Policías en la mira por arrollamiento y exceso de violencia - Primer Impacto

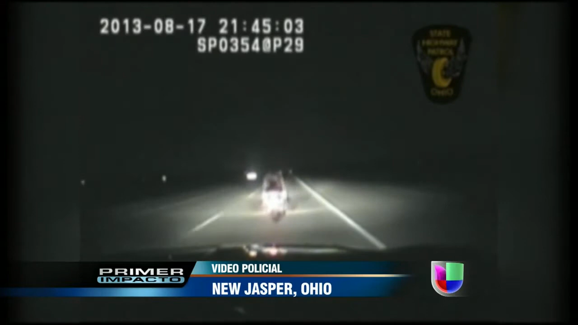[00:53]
Otro patrullero fue captado en video al momento en que chocó contra una motocicleta que dio varias vueltas sobre el vehículo policial. Luego, el agente se detiene y revisa a la patrulla para valorar los daños. A bordo de la motocicleta viajaban un hombre y una mujer que fueron hospitalizados con severas contusiones.